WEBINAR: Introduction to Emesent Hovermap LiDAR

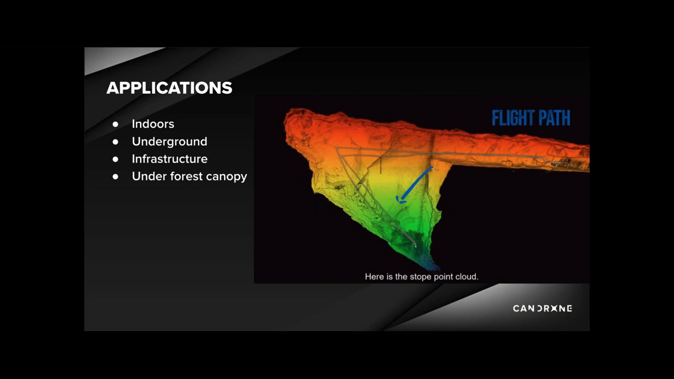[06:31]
Now, mining has traditionally been a very difficult industry to map, but I've lost count of the number of times since we started telling the HoverMap that someone, in particular from mining, has called it a game-changer. And to explain more about how this is achieved using SLAM, I'm going to hand over to Camille.
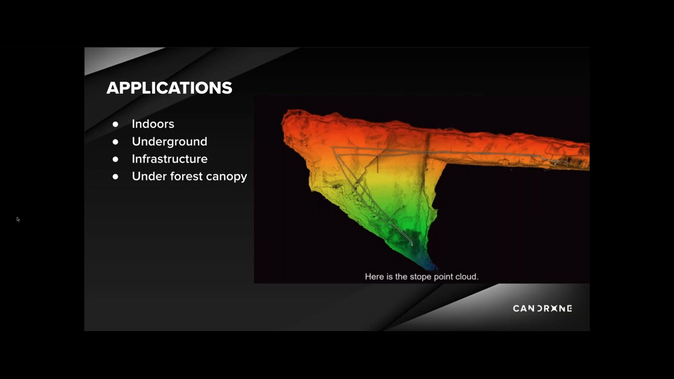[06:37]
Yeah, so the HoverMap is a SLAM-based system like Russell had mentioned.
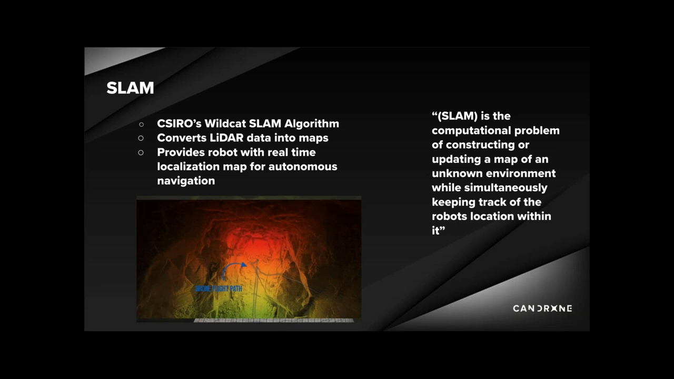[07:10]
to convert 3D LIDAR data into a detailed and accurate map of the environment in real-time.
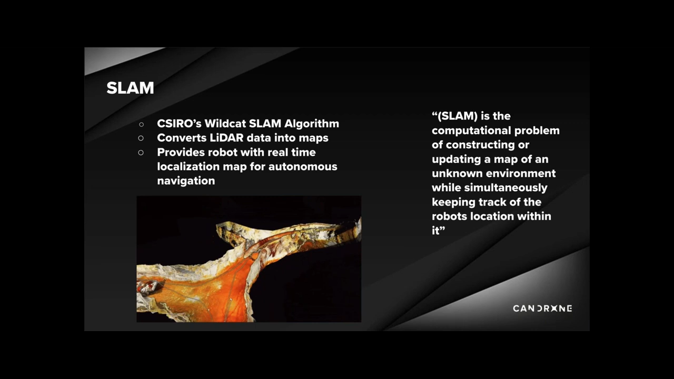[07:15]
And so, basically,
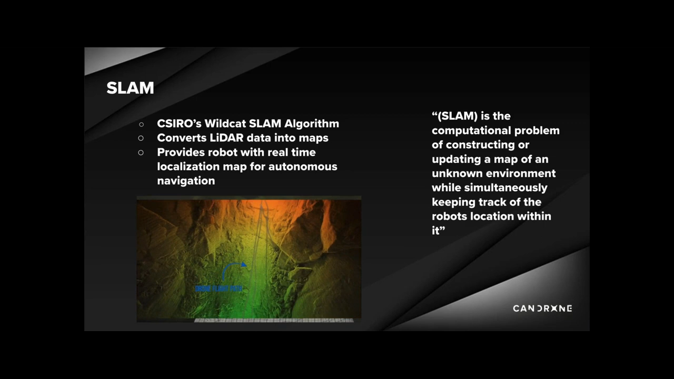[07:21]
the technology combines LIDAR and IMU data to position the robot and detect height of objects to act as a map for the drone.
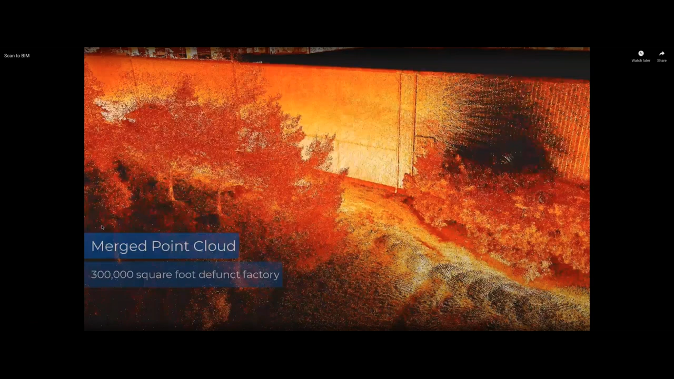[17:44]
scanned on the outside by hand. Or sorry, with the drone, the outside was done.
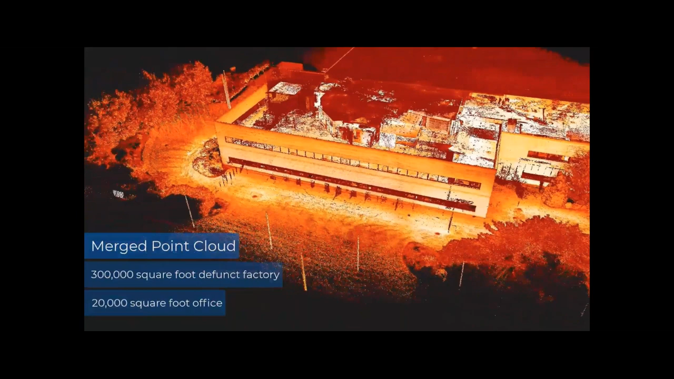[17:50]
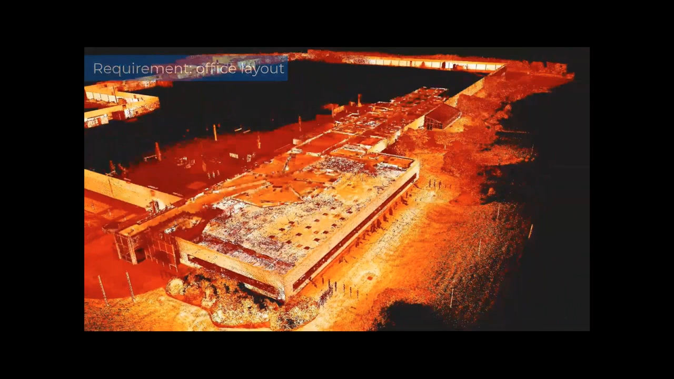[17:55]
And then they did a walking scan through the office complex, the Q blend there, and scanned everything with a walk through in 15 minutes.
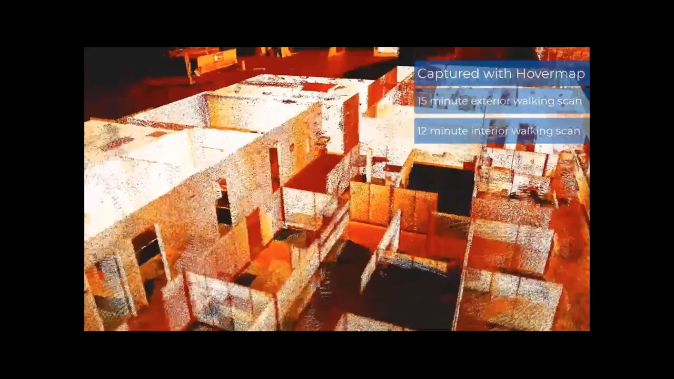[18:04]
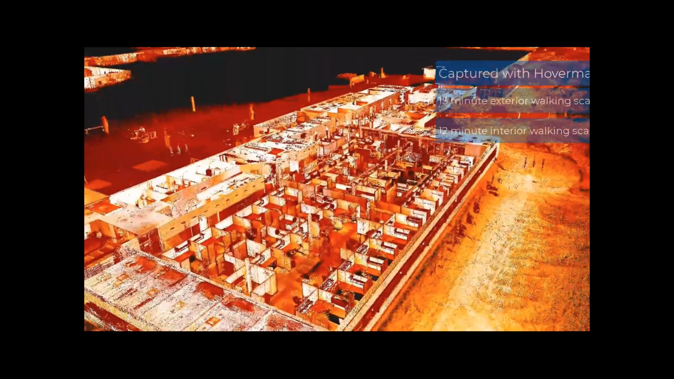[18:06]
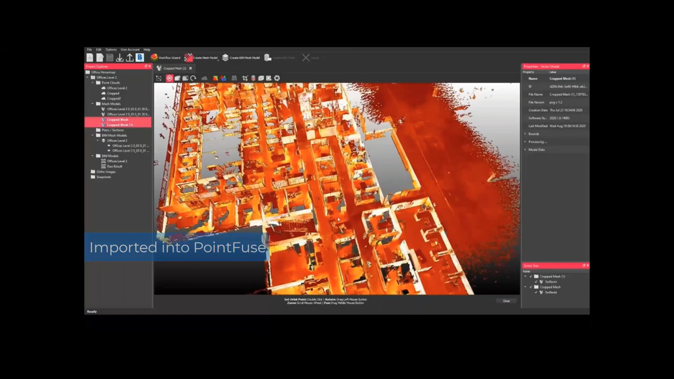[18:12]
Now bring it into point views. Bring the point to point cloud into point views.
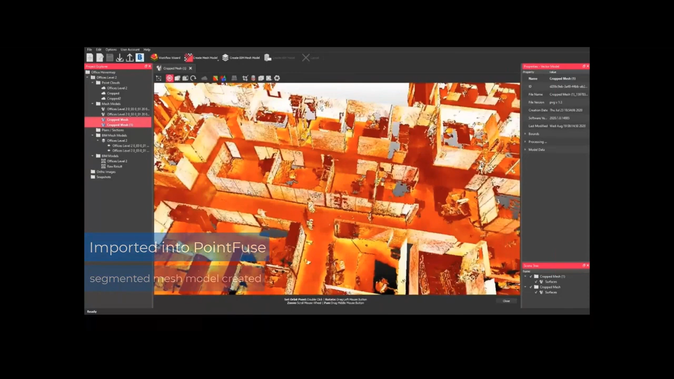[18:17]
Some different workflows there.
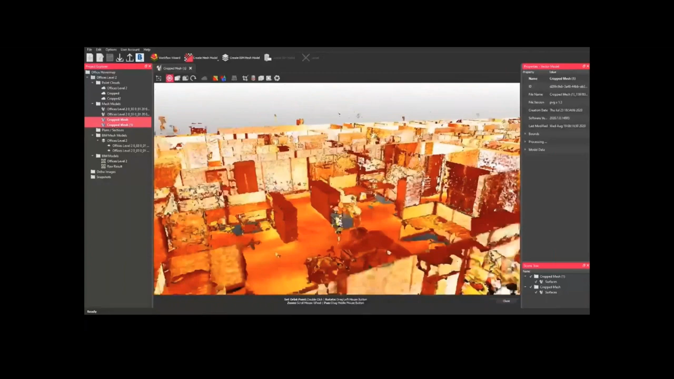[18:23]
Great mesh models.
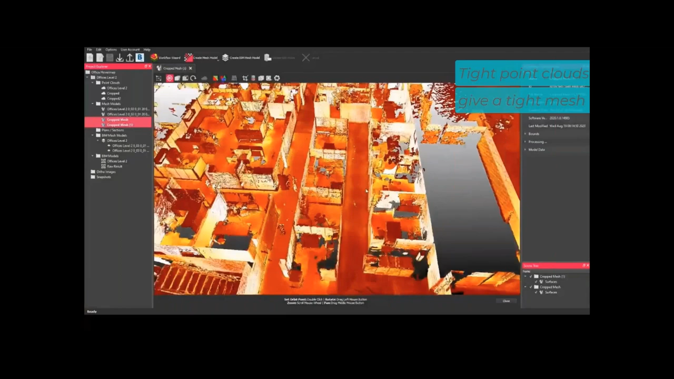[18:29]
Just kind of notice the square lines, the fineness of those walls shows the accuracy.